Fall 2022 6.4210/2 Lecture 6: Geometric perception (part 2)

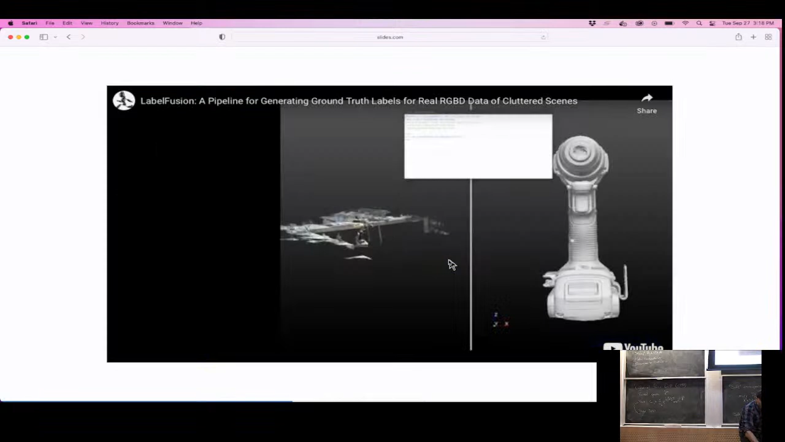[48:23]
this setting, for instance, right, where there is a drill in there for sure,
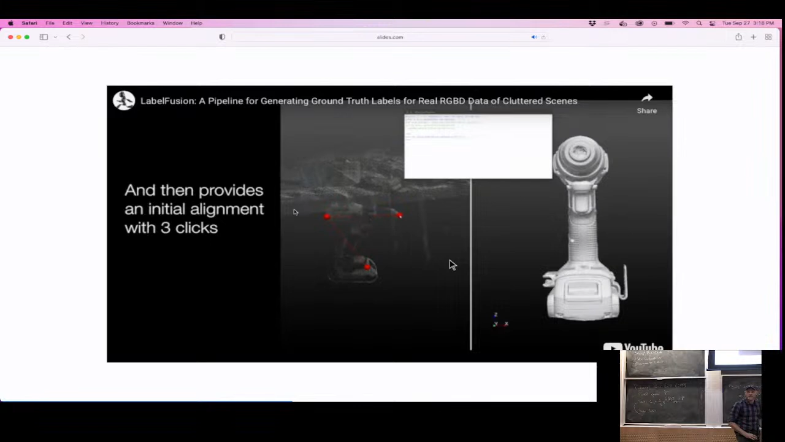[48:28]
but there's also like every other tool and a bunch of probably student lunch or something like this, you know, like there's all kinds of other stuff in the point cloud, and you have to find the needle in the haystack.